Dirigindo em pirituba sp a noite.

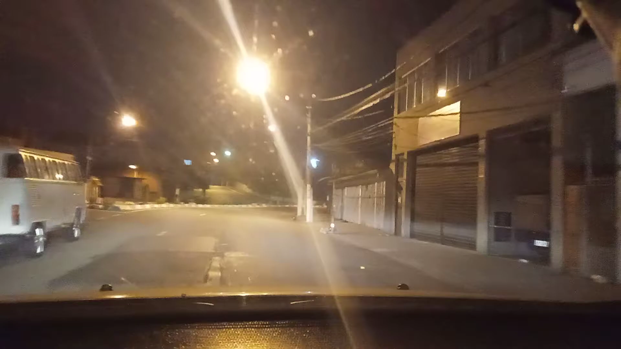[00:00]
Fala galera, beleza? Estamos aqui em mais um, mais um dirigindo aqui, estamos na região de Pirituba Região de Pirituba, à noite, né? Zona Norte de São Paulo, aqui, a próxima Brasilândia E aqui, meu amigo, né?
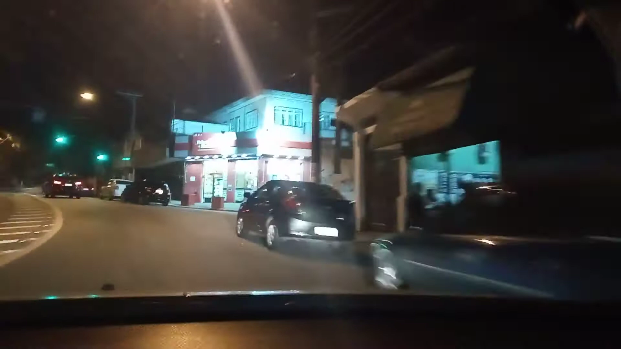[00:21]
Olha só o naipe, agora que tá tá é mais bonitinho,
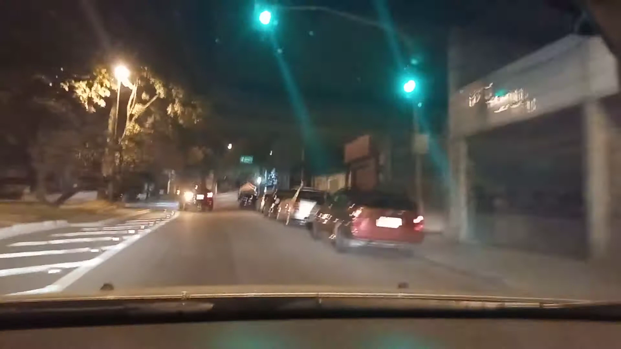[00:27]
a região que a gente tá agora Mas a gente teve numa região ali que só Deus, hein, cara?
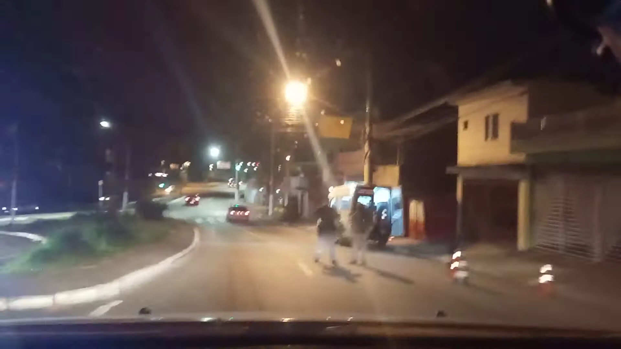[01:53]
Vamos ver Se é blitz É blitz, mas Os caras não querem me parar, não Ah, blitz meia boca ali, né? E o meu respeito aos policiais militares E civis que atuam aí nas ruas Pra trazer segurança aí Pra população, né? E eu sempre deixo também aqui todo o meu respeito